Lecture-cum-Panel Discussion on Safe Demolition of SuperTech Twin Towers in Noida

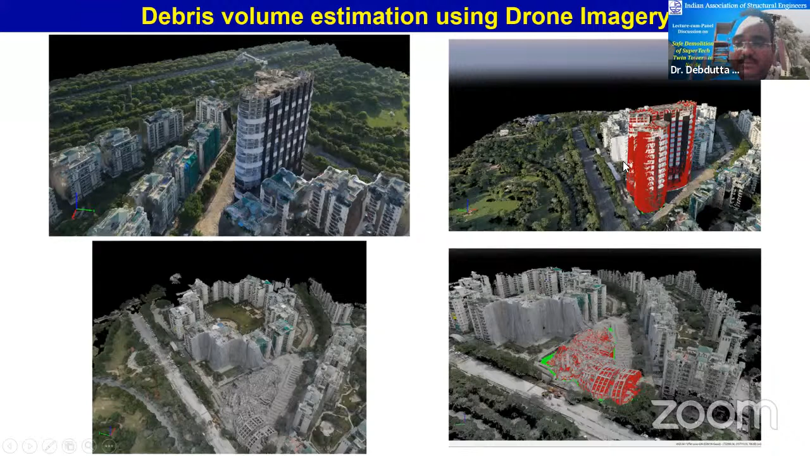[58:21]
And that also you can see in the 3D that building has been mapped. And after the debris fall, this is also estimated how much debris is generated due to the fall. So those kind of exercise also we have carried out.
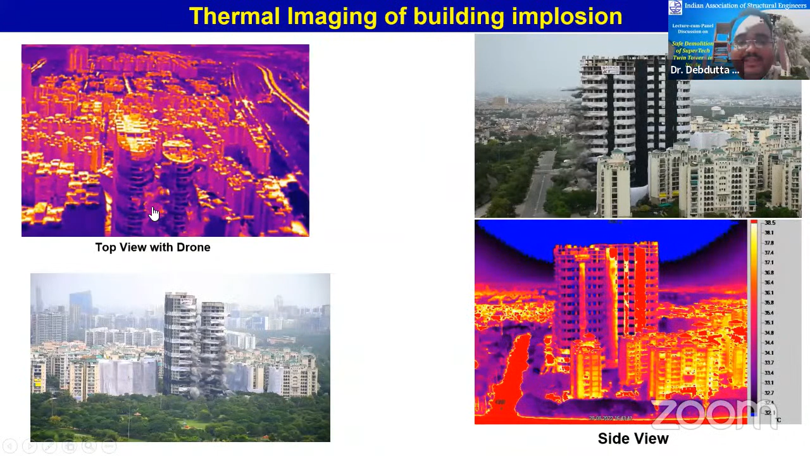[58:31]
So the thermal imaging was done to find out whether the demolition or the blasting is happening in a correct way or not. So we can see in these images as demolition is blasting is progressing.